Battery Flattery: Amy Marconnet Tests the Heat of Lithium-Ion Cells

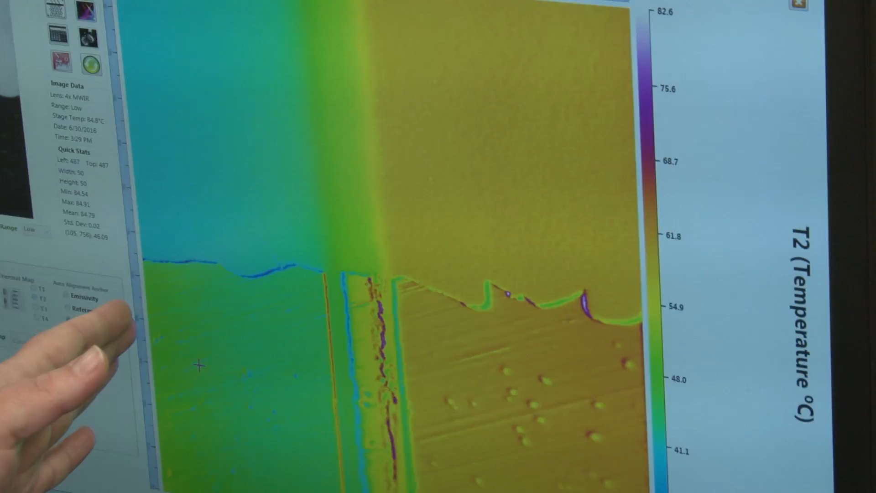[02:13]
On screen: scale top 82.6°C
which is a very porous layer to be fairly low compared to some of the values reported in literature.
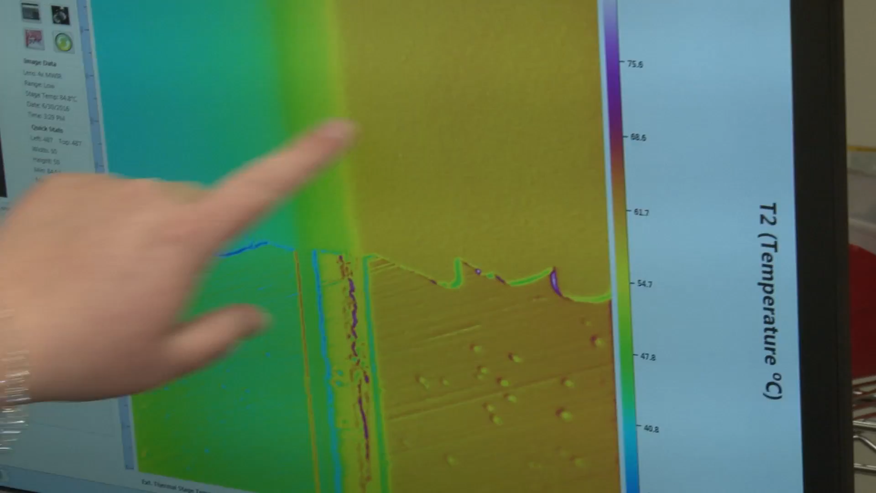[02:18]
That value is critical for predicting how hot the cell will get and whether the separator will ultimately fail.